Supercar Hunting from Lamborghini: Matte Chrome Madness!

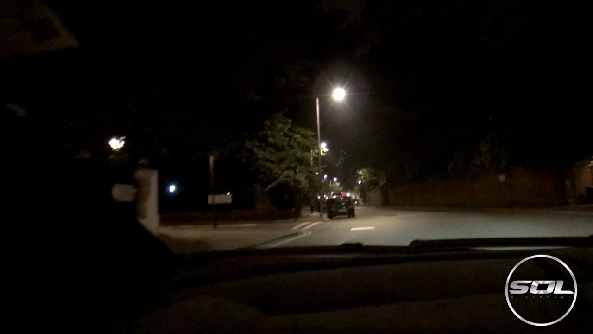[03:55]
F12. Oh, we're gonna catch up with a 458 here, and there's a 430 in the traffic as well.
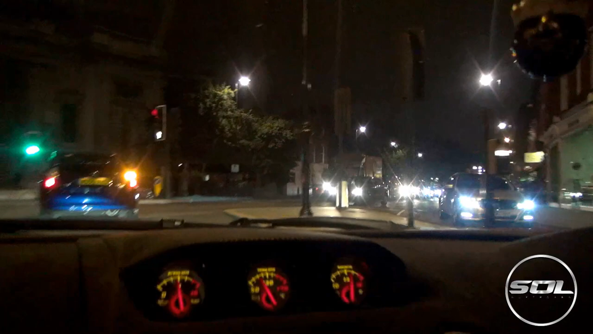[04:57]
See what we can find. 458. 458.
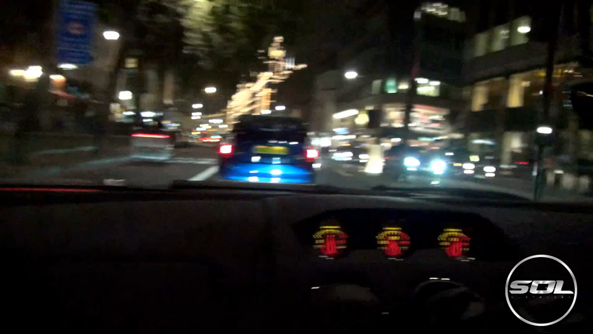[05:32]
There's so many 458s. That's a nice one. Oh, I like that one. Spider. Lambo.
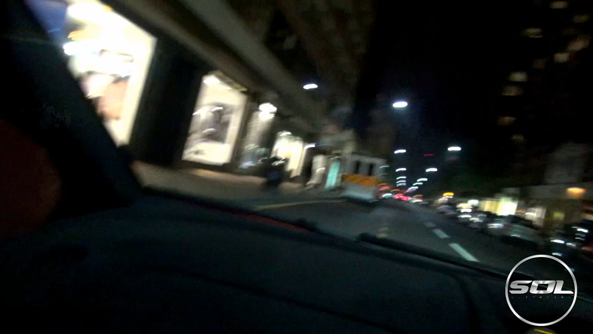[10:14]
So this is what London's like on a Saturday evening. A few police and a few Lambos.
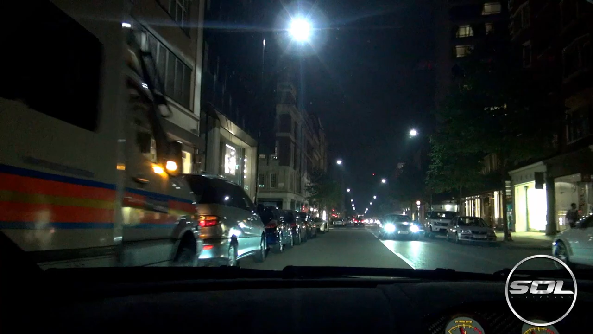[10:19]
This is just a normal Aventador, but it's been wrapped to look like the 720 anniversary.
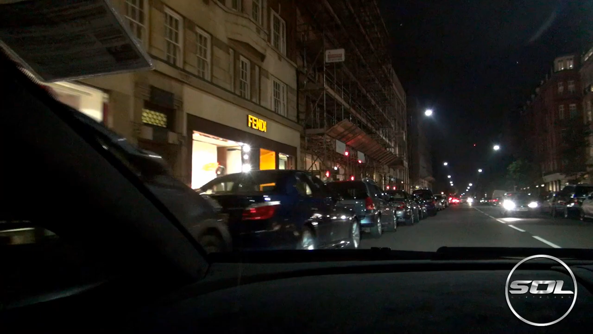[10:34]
Peugeot, Jaguar, Audi, I'm naming them all. Look at that, a Qatari Mini, gold 458 Spider. And then there we go, with a bit of a VA combo.